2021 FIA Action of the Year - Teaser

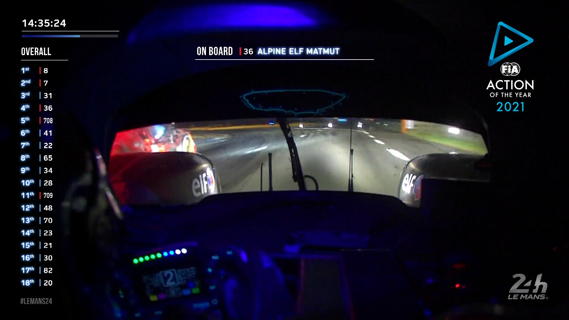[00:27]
Olivier Part comes right back at him. Lapierre lets him come in too deep.